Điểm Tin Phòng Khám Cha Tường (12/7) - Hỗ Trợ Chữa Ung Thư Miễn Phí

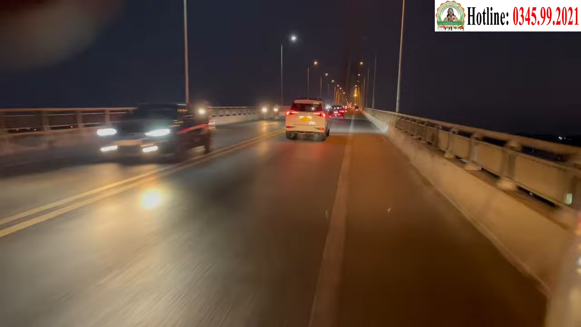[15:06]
địa phận giáp ranh của tỉnh Tiền Giang và Bến Tre